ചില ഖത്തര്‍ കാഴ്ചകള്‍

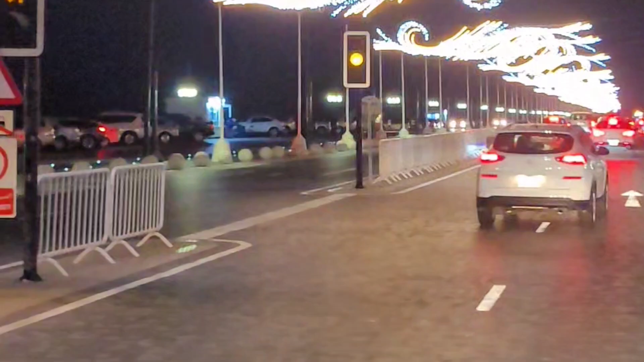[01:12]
ഇവിടെ ഒരുപാട് ലൈറ്റ് അറേഞ്ച്മെൻറ്റ്സ് ഒക്കെ ഉണ്ടായിരുന്നു, വളരെ നല്ല ഭംഗിയായിരുന്നു അതൊക്കെ കാണാൻ.
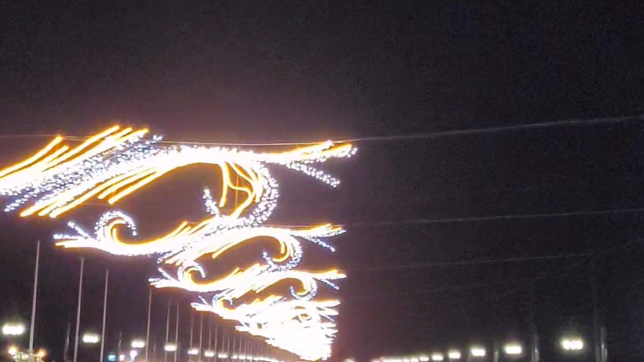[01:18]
റോഡിൻ്റെ മുകൾ ഭാഗത്തായിട്ട് ഇഷ്ടംപോലെ ലൈറ്റ്സ്, അതിനിടയ്ക്കൂടെ പോകുമ്പോൾ നല്ല ഭംഗിയായിരുന്നു.
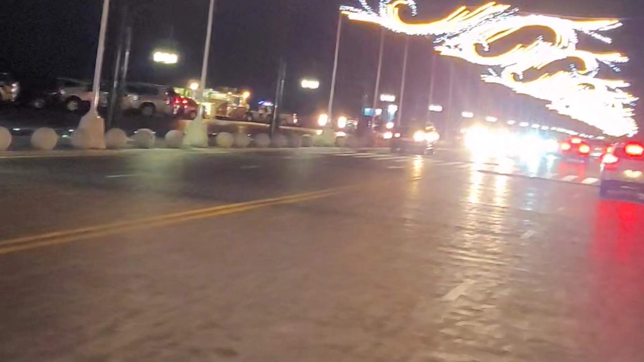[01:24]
ഇതൊരു സീ ഏരിയയാണ്, ഒരുപാട് ആളുകൾ ഇതെല്ലാം കാണാൻ വരുന്നുണ്ടായിരുന്നു.
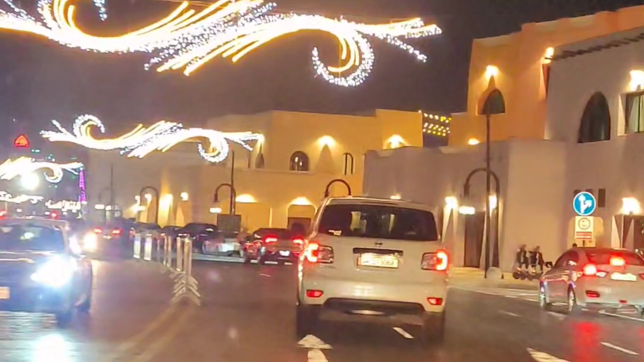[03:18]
ഇവിടുത്തെ ബിൽഡിംഗ് എല്ലാം കാണാൻ ഒരു പ്രത്യേക ഭംഗിയാണ്.